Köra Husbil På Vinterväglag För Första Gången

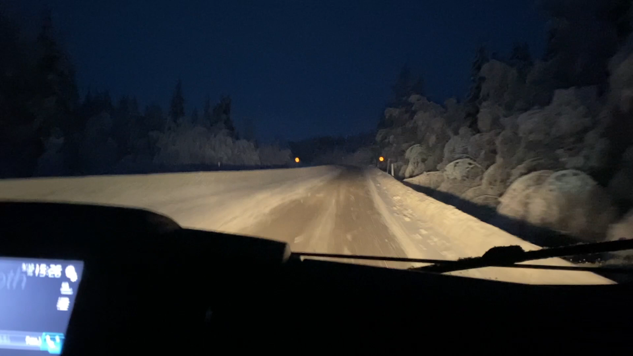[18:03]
Nu ska jag. Alltså nu åker vi över Skuleskogen.
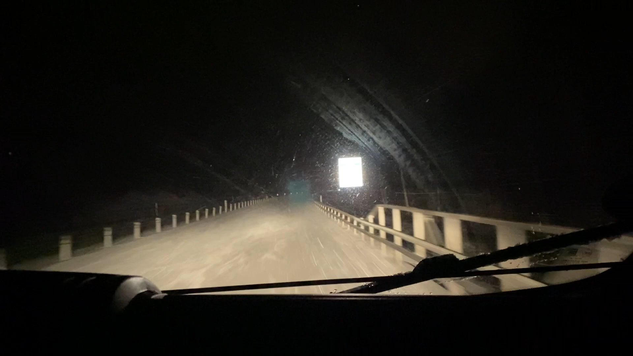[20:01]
typ 5 minuter. Ja, och vi har kört om en lastbil som fick stopp upp på en backe.
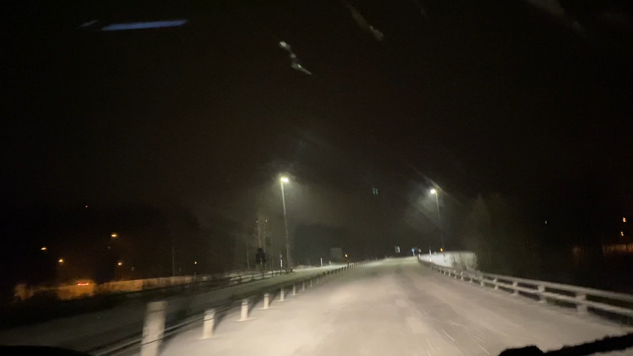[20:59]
Det jag är mest rädd för det är att jag har för låg fart. Plus att man ser inte längre, jag ser inte längre eller knappt vägsträckan och sånt där. Det gäller att vara jätteuppmärksam.